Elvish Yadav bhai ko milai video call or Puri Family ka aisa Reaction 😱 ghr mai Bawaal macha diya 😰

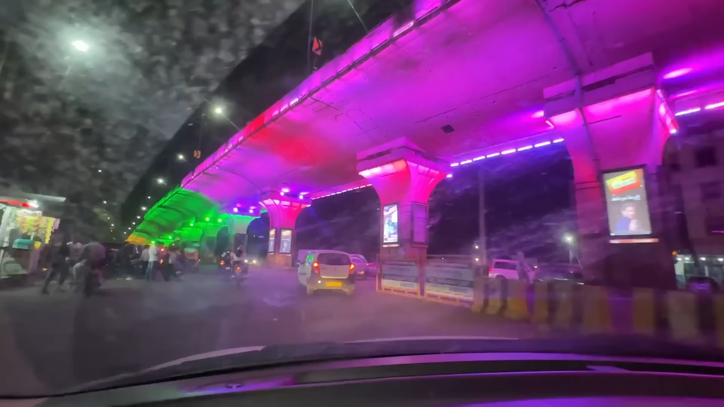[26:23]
आ कहाँ गए हम घूमते घूमते, लेकिन इसी पुल के ऊपर से आए थे। अच्छा इस पुल के ऊपर से आए थे, अब नीचे कैसे आ गए?
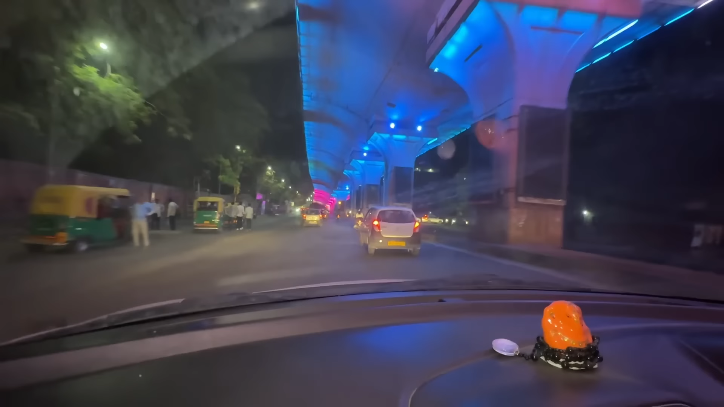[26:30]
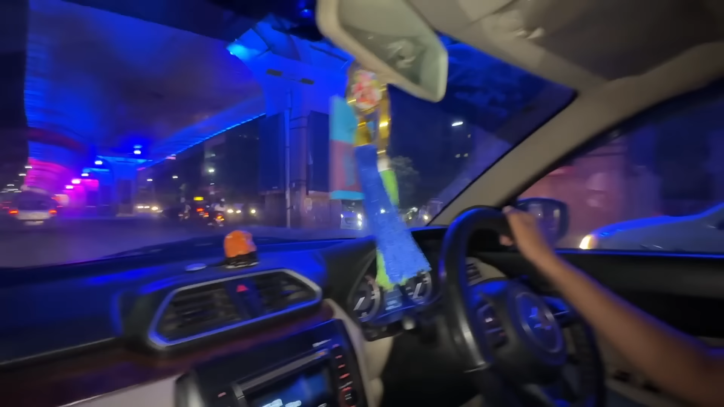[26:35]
हम पता नहीं यहाँ कहाँ कहाँ रुके हैं। अच्छा यहाँ रुके थे डिलीवरी वाला टाइम है ना,
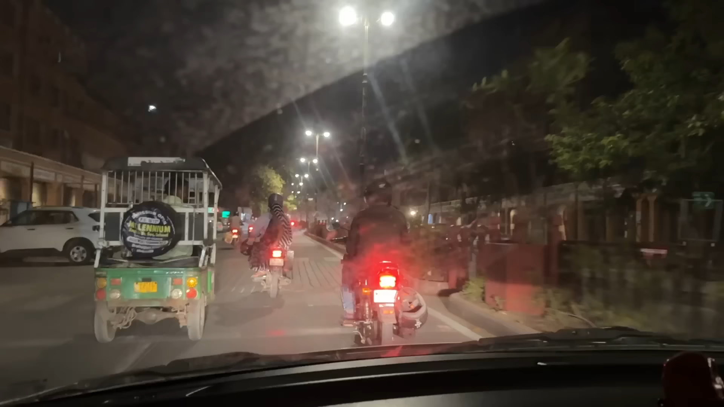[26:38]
गाड़ी का शीशा इतना साफ है ना, एकदम क्लियर ब्लॉक बन रहा है, पानी भी नहीं है वे पर में। पिंक सिटी पहुंच गए हम लोग ना, घर के पास ही पहुंच गए हैं।